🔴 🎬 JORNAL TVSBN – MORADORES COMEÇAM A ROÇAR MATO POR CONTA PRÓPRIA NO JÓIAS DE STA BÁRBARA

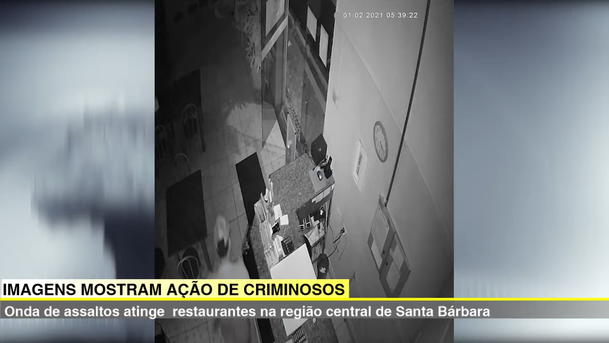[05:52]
aqui na rua Floriano Peixoto, veja aí, ele entra, faz o seu furto, pega ali, ó, a gaveta do caixa, com uma certa quantia em dinheiro, moedas e, ó, sai como se nada tivesse acontecido, foram mais de seis estabelecimentos arrombados, né, entraram nesses estabelecimentos, em especial aí nos restaurantes,